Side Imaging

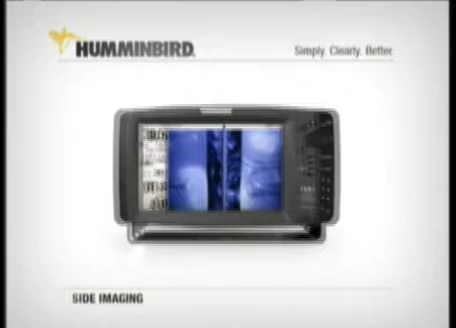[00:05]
It's taking the world of fishing by storm, with its near picture-like images of fish, structure, and the bottom. Everything from rocks, to trees, to fish, to man-made objects like this sunken sailboat, or this sunken bridge, are rendered with photo-like clarity. Here's how it works.
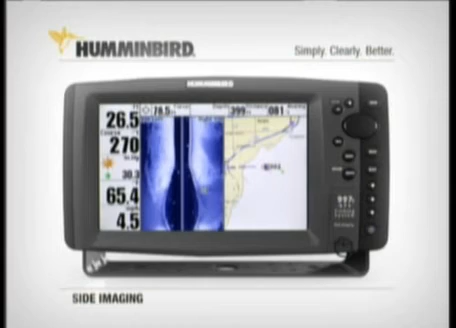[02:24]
More importantly, the GPS location of anything they see on screen, up to 240 feet away, can instantly be marked and returned to later. You can even freeze the display and mark the GPS location of an object. Your GPS-equipped Humminbird has its location locked down. In short, while others are still scouting, you can already be fishing the most promising spots. Humminbird's sight imaging also includes traditional 2D down-looking sonar.
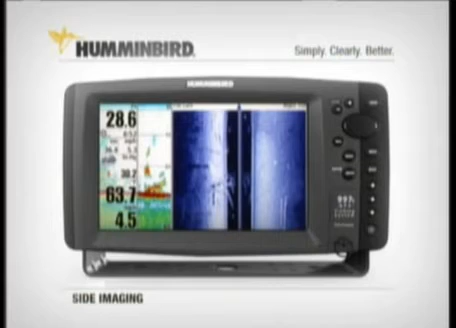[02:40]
You simply won't find technology like this in any other fish finder.